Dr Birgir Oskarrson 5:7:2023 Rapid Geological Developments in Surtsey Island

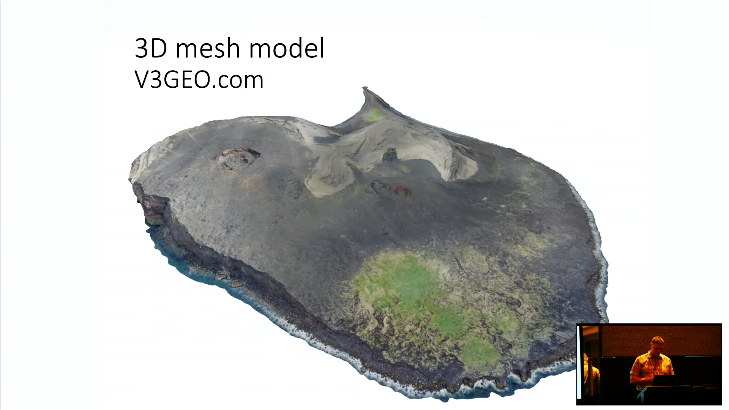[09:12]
there for sursi and you can play with it and look at it and and visit it yourself visit sursi and we we fly there with helicopters or or i use mostly drones and
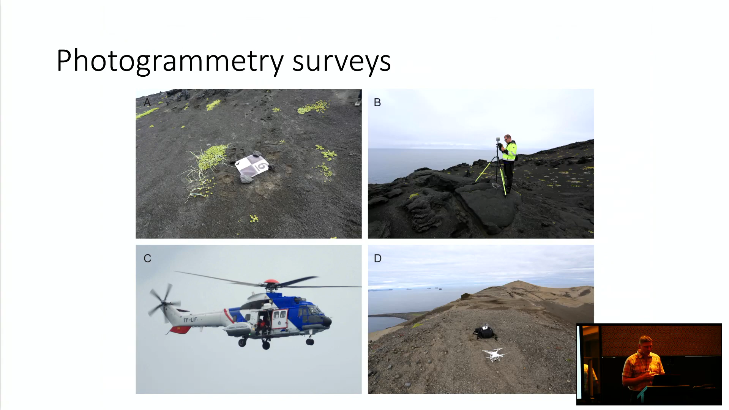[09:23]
we survey the island and we create very detailed maps and digital elevation models
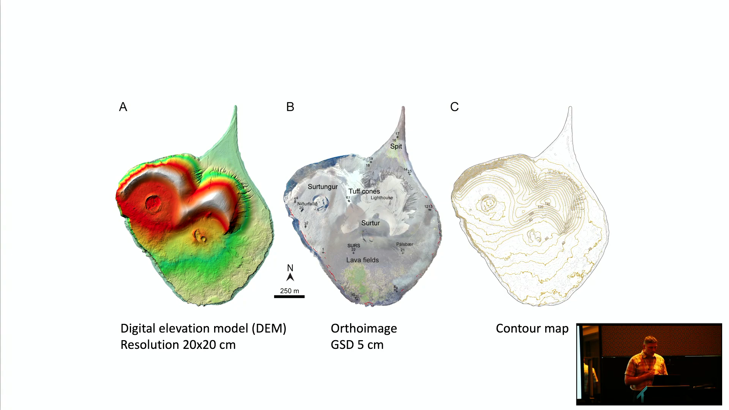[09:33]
with high resolution and we have also created digital elevation models of the island in 1967-1974 from vertical aerial imagery which we can compare with the models that we are generating today
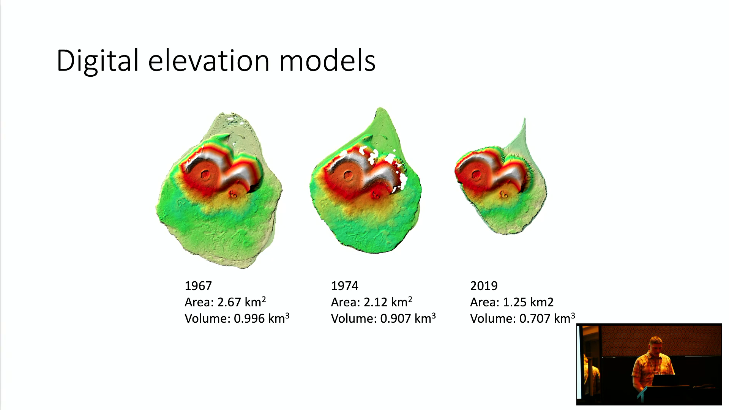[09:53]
and from these models for example we can calculate very precisely the aerial change which has been 63 percent and the volume change which has been 29 percent
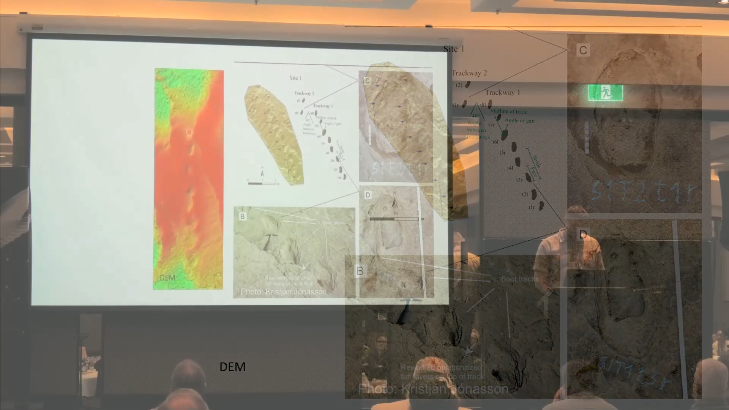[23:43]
today we have found we have found over uh five tracks and over over 40 uh prints or footprints and